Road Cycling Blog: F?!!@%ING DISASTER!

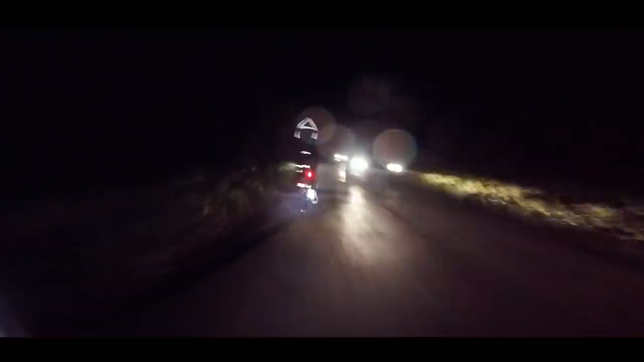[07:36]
Riding in the dark and in the rain was actually pretty good.